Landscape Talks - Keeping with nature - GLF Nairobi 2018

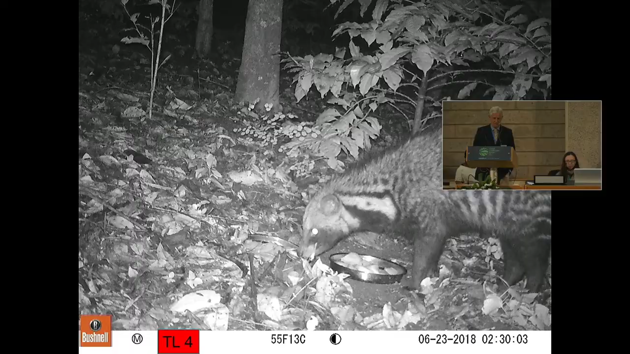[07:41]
The higher trophic levels, what we call apex predators in our area, civet cats, jenny cats.